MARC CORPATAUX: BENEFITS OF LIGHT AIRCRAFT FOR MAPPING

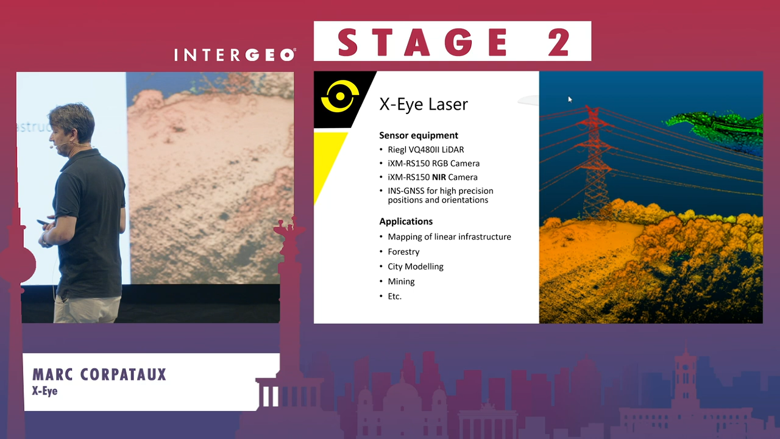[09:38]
We also, what we did during the certification phase, we mapped railways. It's a very similar case.
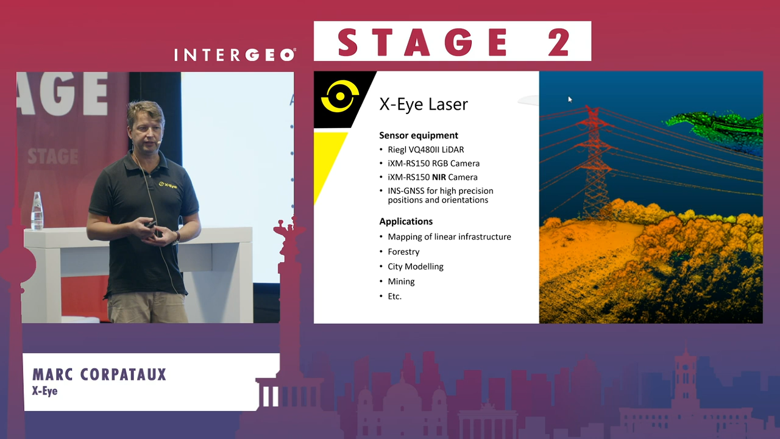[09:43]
It's a corridor mapping with the advantages of our plane.